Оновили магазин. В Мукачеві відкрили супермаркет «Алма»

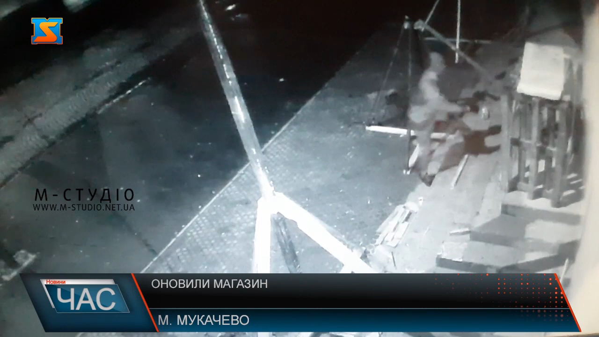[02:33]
Зокрема, нагадаємо, 29 вересня вночі невідомий здійснив підпал дверей, чим пошкодив приміщення. Та, незважаючи на це, магазин все одно відкрили.